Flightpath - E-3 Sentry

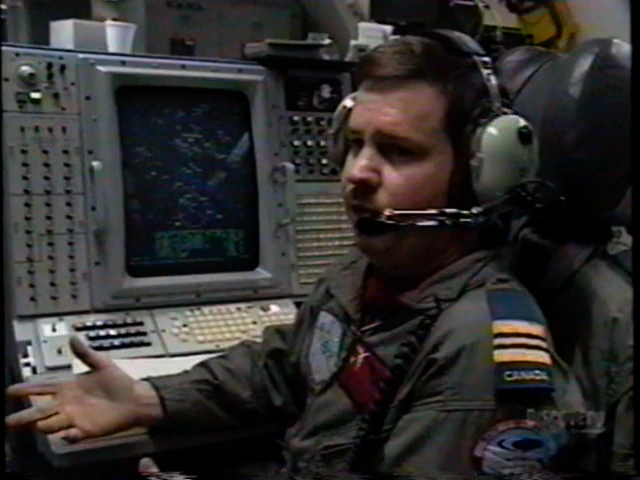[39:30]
So we also have other orbits. We have an orbit up in the north over Croatia right now.
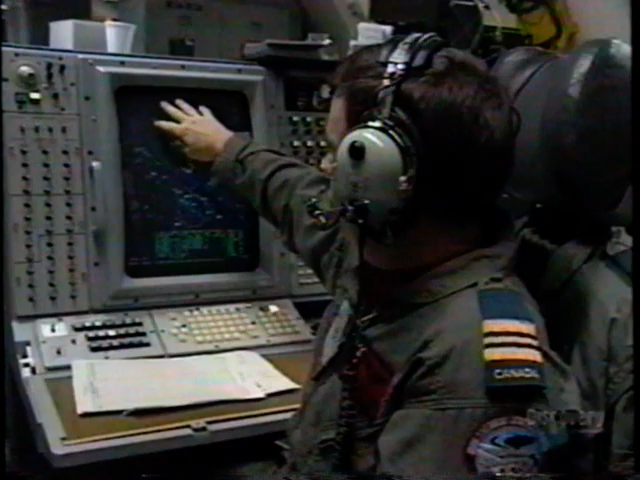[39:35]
That's a much better orbit because our radar has the ability to look down in the valleys.